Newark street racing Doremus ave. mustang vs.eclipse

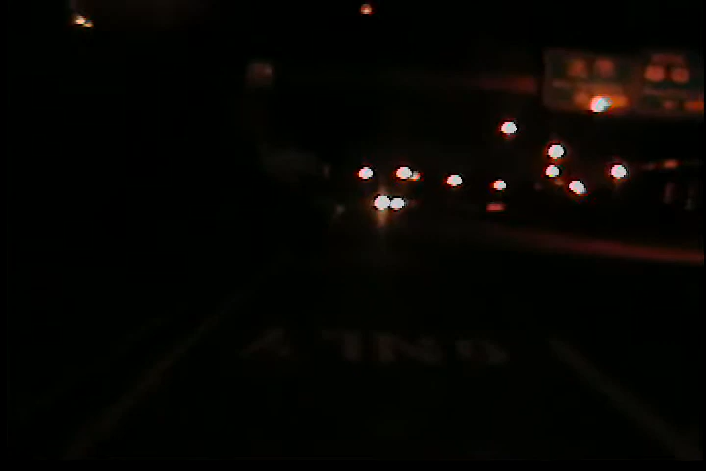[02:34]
Them motherfuckers doing donuts and shit down there at the end. I wanna run going again. If you wanna get out of here, I don't wanna make you wait.